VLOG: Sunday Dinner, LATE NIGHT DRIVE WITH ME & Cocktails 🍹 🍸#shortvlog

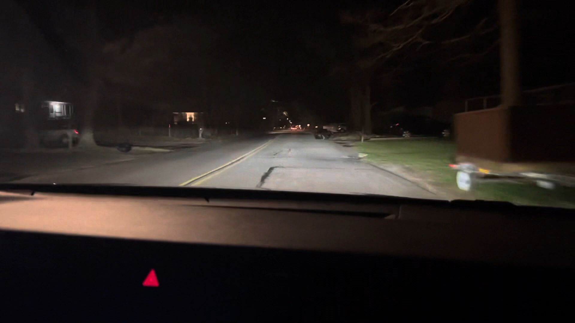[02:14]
It is almost 10:30 at night, and I am still on the road. I guess I'll be home by 11 o'clock.
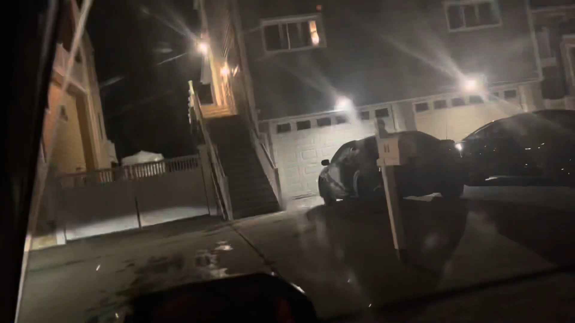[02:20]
Y'all, I'm just leaving one of my friend's house. Look at their house. Look at all them steps. Yep, this is their house. Just a little neighborhood.
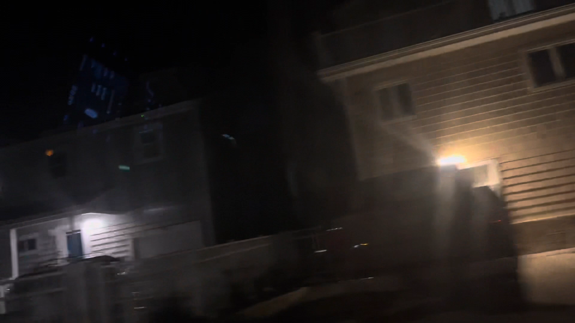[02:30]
They live with a big, yeah. Is it, y'all? They live near water.
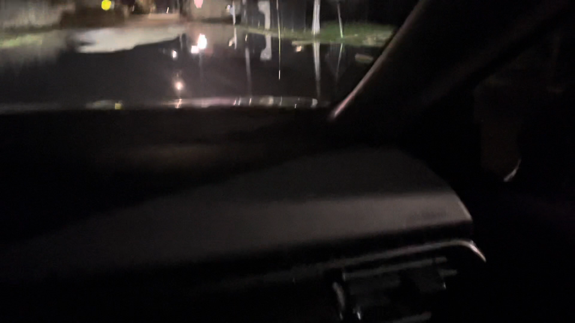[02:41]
Like, look at the flood. See all this water that I'm going through? It's crazy. Cause see, they live like near the beach, so when it actually rains, it gets flooded. I don't know.